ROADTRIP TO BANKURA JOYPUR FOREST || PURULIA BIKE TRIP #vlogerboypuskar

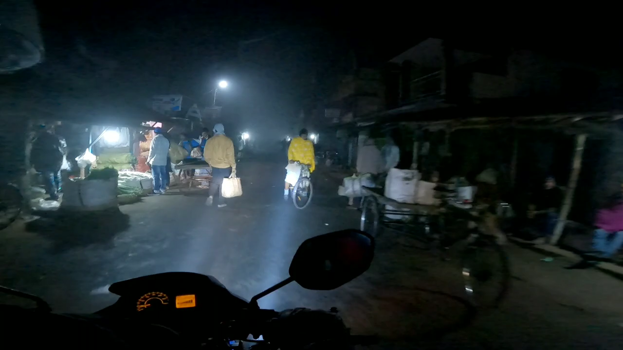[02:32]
अभी टाइम हो रहा है सुबह का 5:10 एंड अभी देख सकते हो रोड में कितना आदमी एकदम भर्ती पड़ा हुआ है। ये सब आया है, वो सब बाजार वजार लगाता है ना वो सब।